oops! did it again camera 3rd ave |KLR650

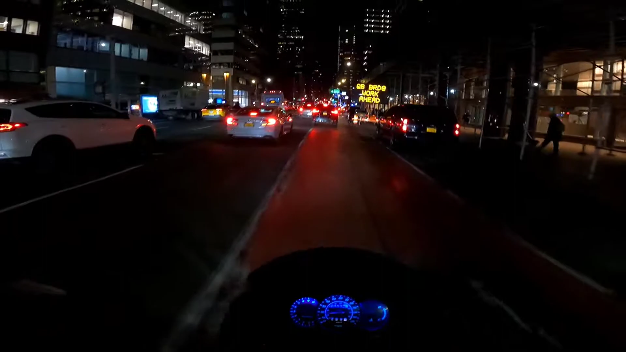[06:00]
Whoa, holy shit, that was a bad hole. I didn't even see that till the last second. That was a bad one, man. Not want to hit that.
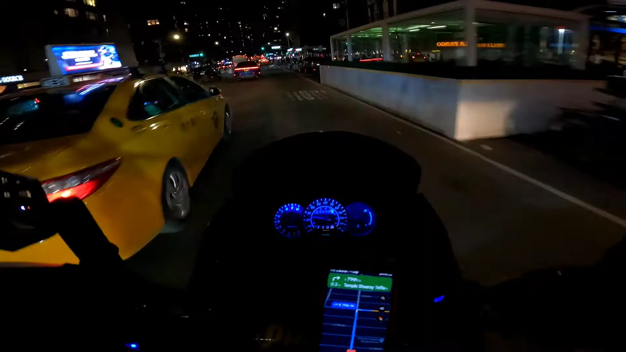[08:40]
you won't have any time to react. And you'll end up impacting something. You might end up killing someone in the street here, because there's so many people walking around and stuff.
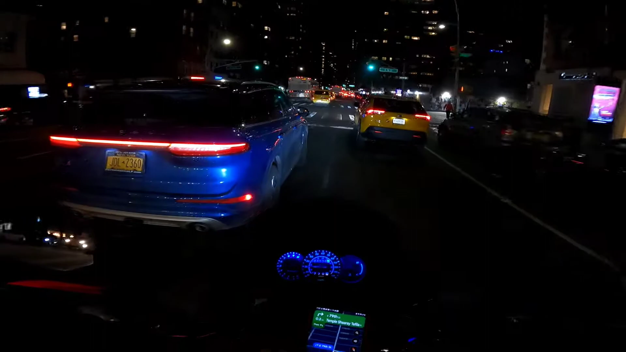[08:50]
It does get quite scary. But for the most part, when you keep the speed around 30 here, like I'm doing 30 right now, it's fun. You know, it's like, it's a little bit faster than a bicycle.
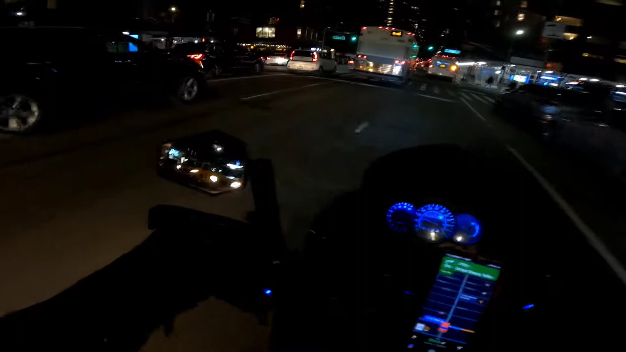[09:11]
And you got the grunt sound for alerting cars. I mean, that was fun. You got around those buses and stuff.